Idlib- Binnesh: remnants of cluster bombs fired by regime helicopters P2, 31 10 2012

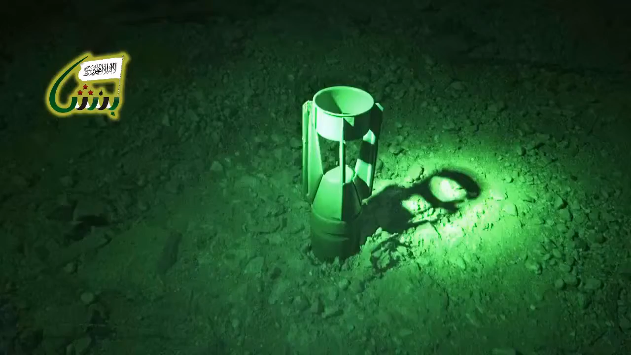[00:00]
شوية ضوء هاي. مدينة بنيش 1/11/2012 إحدى القنابل المتشظية من البرميل الأنقودي التي سقطت على مدينة بنيش منذ قليل.
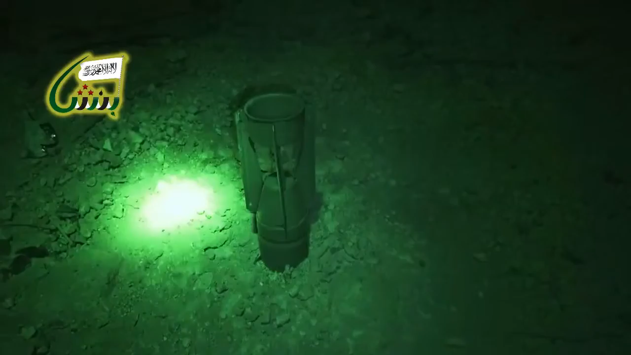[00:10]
الله أكبر يا أخي، هذا الجطار هذا مو أنقودي يا إبراهيم.